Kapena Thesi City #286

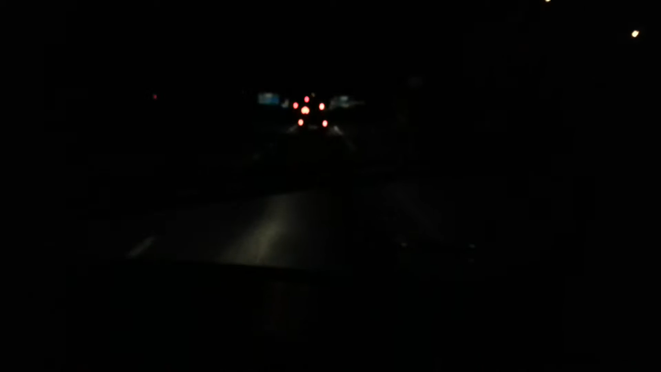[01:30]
Wszystkie lampy wysiadły Wszystkie lampy wysiadły Wiesz, wiezu, że nie Odcinek taki nie świeci A jak jechaliśmy do szpitala, to świeciło? Nie, nie Ty, świeciło? Świeciło, świeciło Ktoś wyłączył Ty, cała słoneczna jest taka Chyba, cała słoneczna jest taka Chyba, cała słoneczna jest taka Chyba, cała słoneczna
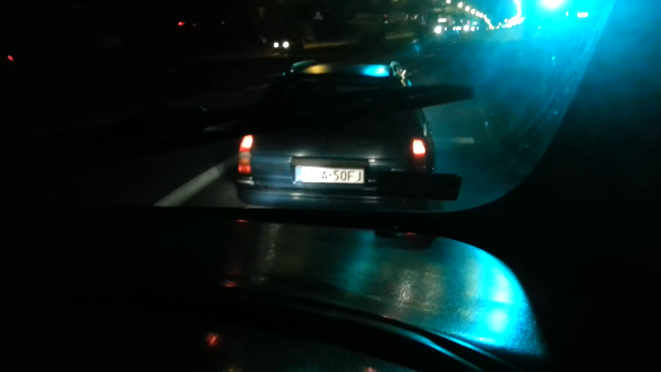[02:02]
jest taka Nie, nie Jeden kierowca mi mówił, że oszczędza, ale to było wczoraj, bo parę lamp się nie świeciło Ale nie aż cała ulica, Boże Cała ulica, żeby wyłączyli to